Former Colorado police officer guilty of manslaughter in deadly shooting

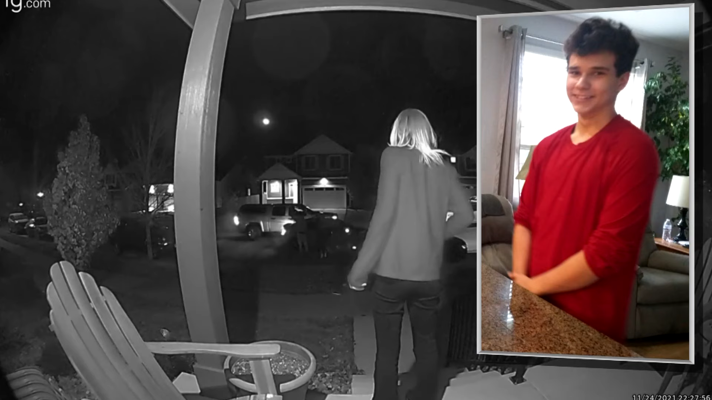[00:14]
Doorbell video camera shows Adam Holland confronting Blitzstein and his friends about speeding through a southeast Aurora neighborhood. As the argument escalated, doorbell video shows both Holland and Blitzstein pulling out guns and firing.
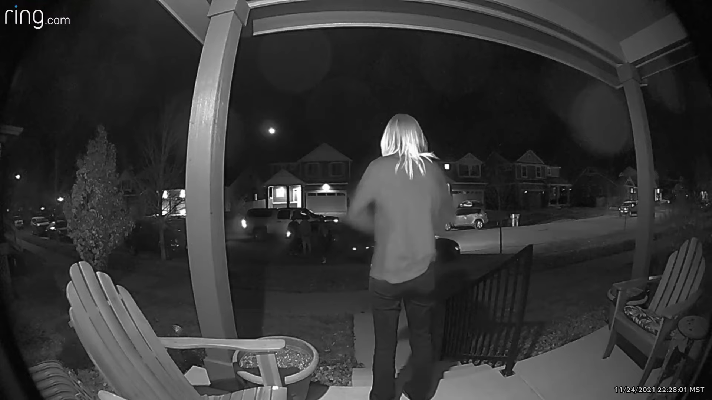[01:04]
Today, a jury again found Adam Holland guilty of manslaughter and not guilty of felony menacing. The shooting was caught on a ring doorbell camera. An affidavit revealed later that Holland was drunk at the time he chased down and confronted Blitzstein and several other teenagers for allegedly speeding through that neighborhood.